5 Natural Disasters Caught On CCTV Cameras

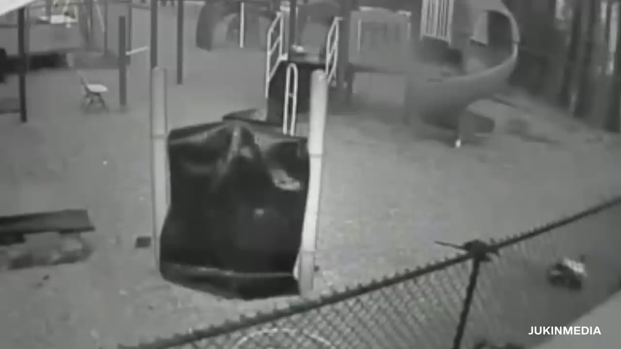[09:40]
At one point, it crossed paths with St. Luke's United Methodist Church, and security camera footage watched it rip apart the playground nearby.
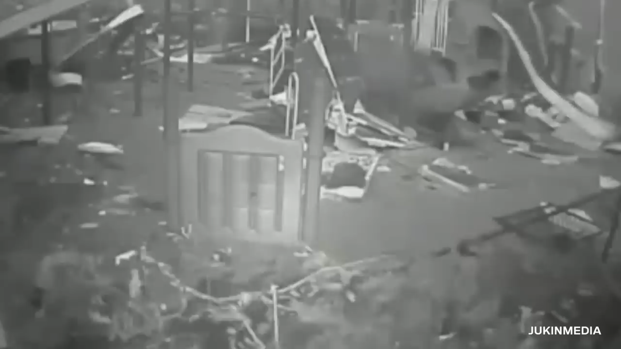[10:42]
The storm knocks the color clean out of the picture. It takes a little while, but the tornado eventually passes by the playground, knocking over trees and sending debris flying in every direction. Amazingly, the camera stayed intact, but the same can't be said for the rest of the equipment.